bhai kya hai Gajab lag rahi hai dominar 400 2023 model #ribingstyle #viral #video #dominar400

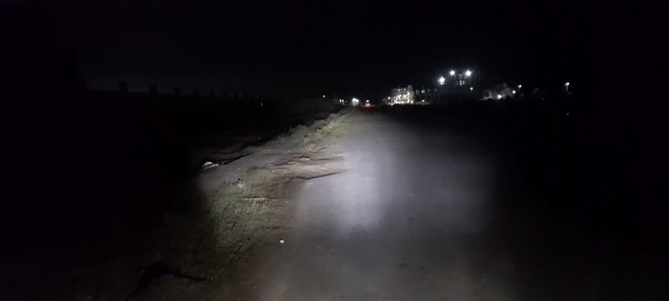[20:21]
अब इसके फॉग लैंप ऑन करता हूँ, ये देखो गाइस, ये इसका वाइट है और ये इसका येलो है गाइस। ये इसका वाइट है गाइस, ये देखो बहुत जबरदस्त है गाइस, ये